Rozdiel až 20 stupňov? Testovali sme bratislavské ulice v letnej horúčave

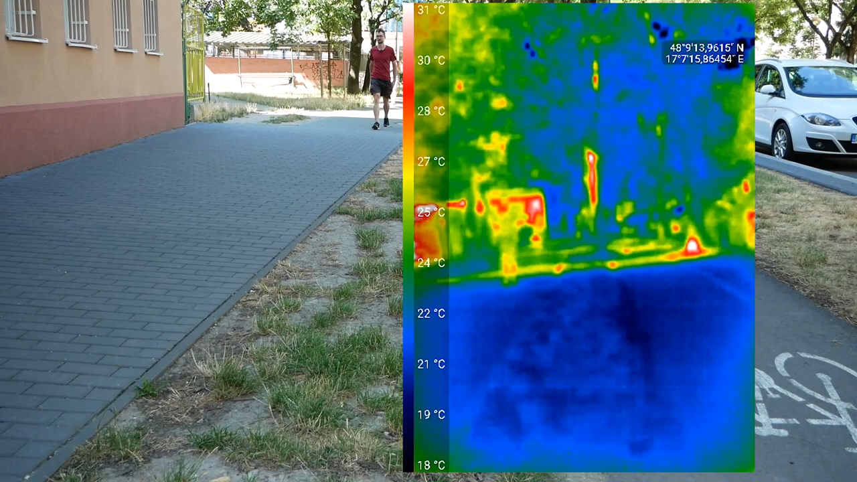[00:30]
Celá ulica je vlastne pod stromami a infrakamera nám ukazuje teplotu povrchov,
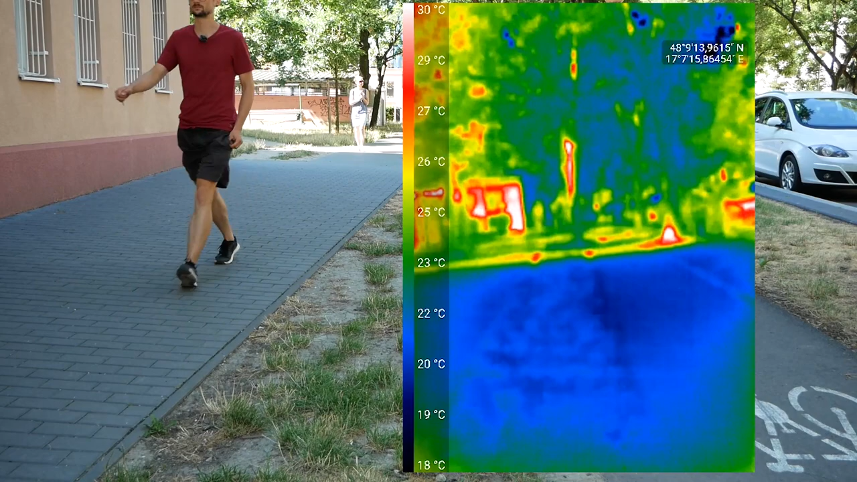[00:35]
On screen: scale top 30°C, scale bottom 18°C
konkrétne chodníkov, asi 23 až 24 stupňov Celzia.
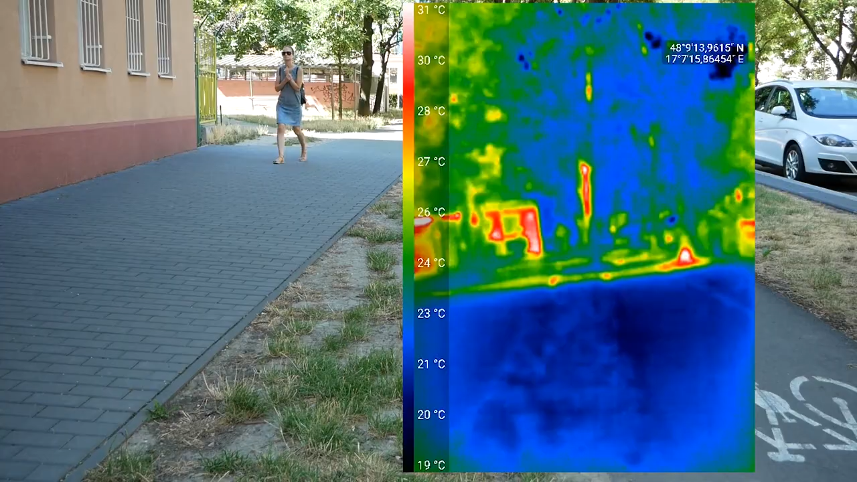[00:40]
On screen: scale top 31°C, scale bottom 19°C
Na porovnanie, aktuálne je vonku teplota vzduchu 25 stupňov Celzia.
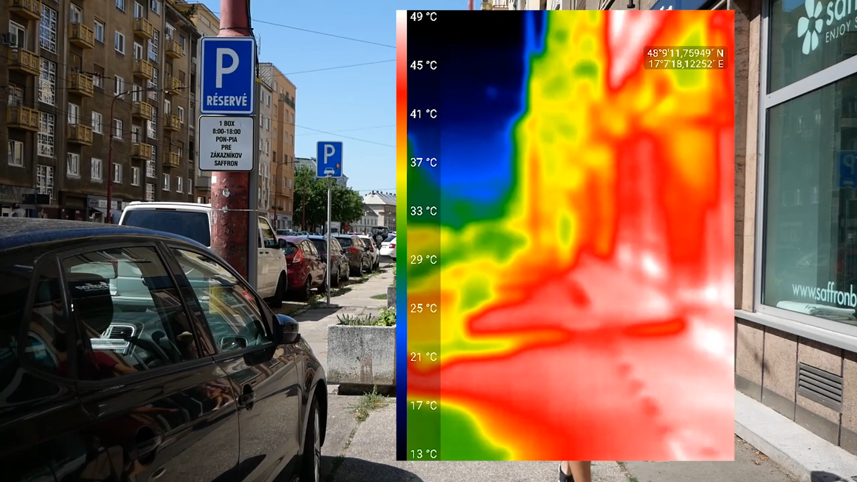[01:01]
On screen: scale top 49°C, scale bottom 13°C
teplota chodníka sa šplhá niekde okolo 44 až 48 stupňov Celzia, čo je o extrémnych 20 stupňov Celzia viac ako na Blumentálskej.
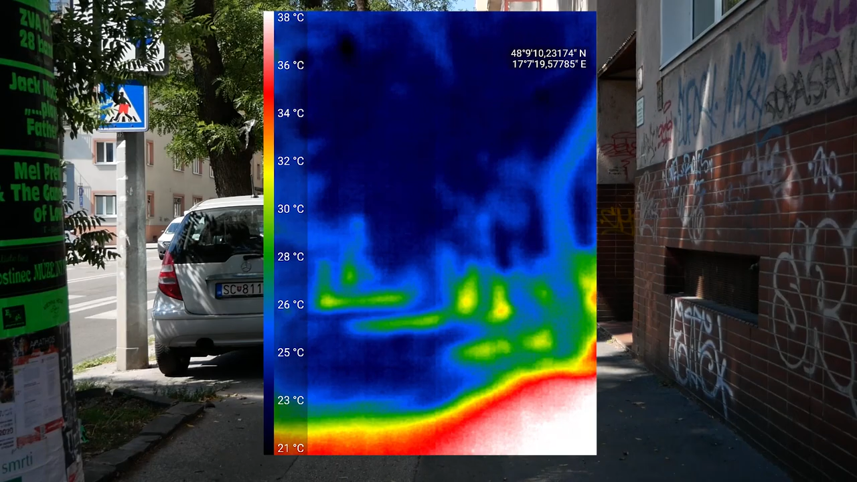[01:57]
On screen: scale top 38°C, scale bottom 21°C
Na svetelnej strane máme teplotu chodníka okolo 38 stupňov Celzia.
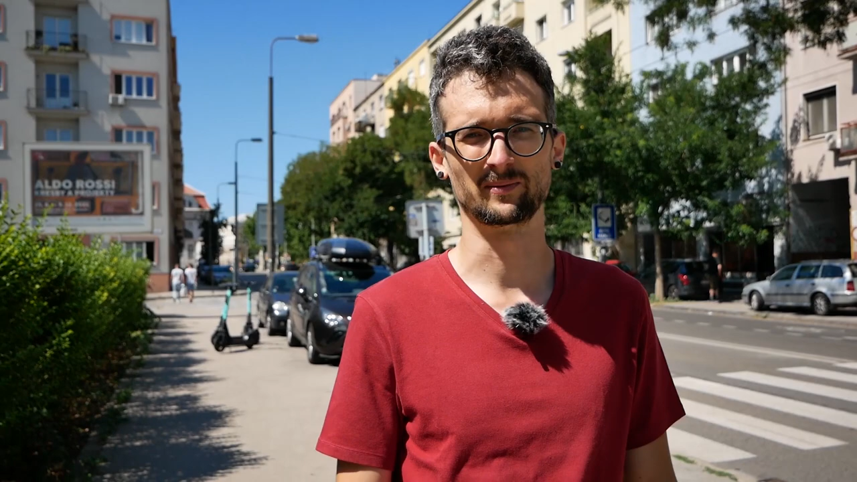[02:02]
Aktuálne je 11 hodín a teplota vonkajšieho vzduchu v tieni dosahuje hodnotu 26 stupňov Celzia.
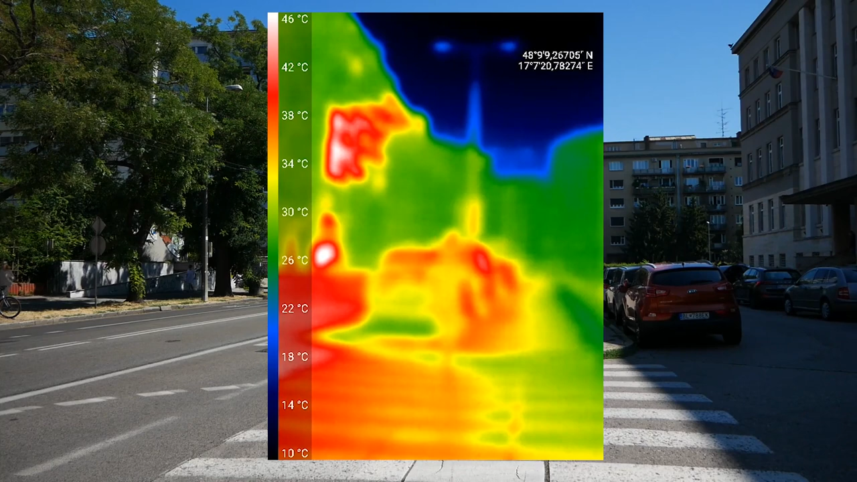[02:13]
On screen: scale top 46°C, scale bottom 10°C
Na príchode prechodcov si môžeme všimnúť aj to, ako veľmi na teplotu povrchov vplývajú farby povrchov.
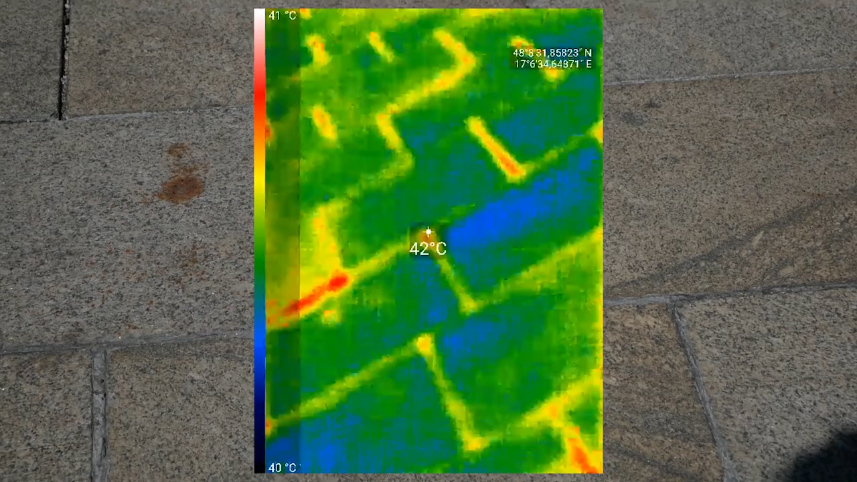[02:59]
On screen: spot 42°C, scale top 41°C, scale bottom 40°C
Tak tá bleda má teplotu do 40 stupňov,
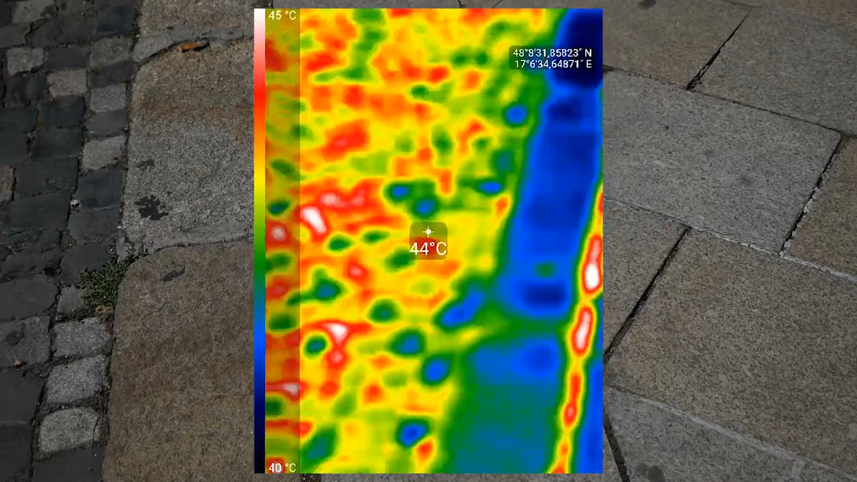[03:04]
On screen: spot 44°C, scale top 45°C, scale bottom 40°C
kdežto tá tmavá až 45 stupňov Celzia, čo je celkom výrazný rozdiel iba kvôli farbe. Na Hviezdoslavom námestí sme sa posunuli o pár metrov ďalej do zóny, kde sú stromy.